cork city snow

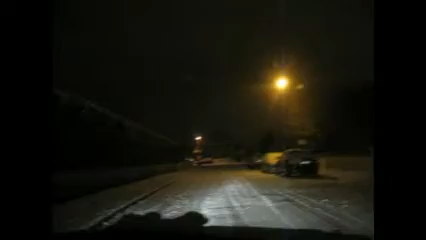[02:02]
Here. Everything's covered in snow. It was worse a while ago. But it's made a little bit of rain. So it's kind of not as bad now. It's still pretty bad. Like, the roads are worse now. Because of the rain it's made. Whereas before, because it didn't rain there was a bit more traction. But now there's very, very little.